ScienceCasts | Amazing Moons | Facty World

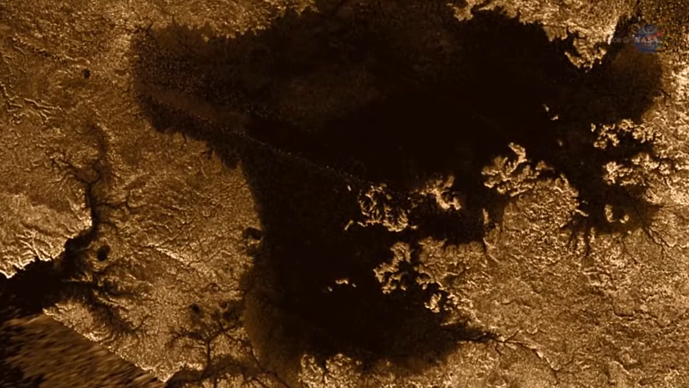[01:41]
But Titan's frigid surface is mosaic with lakes of liquid methane and ethane.
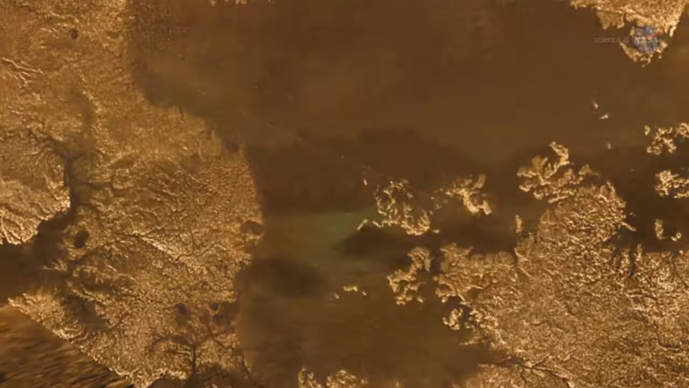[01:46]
Day notes, It's the only body in the solar system other than Earth, with substantial liquid on its surface.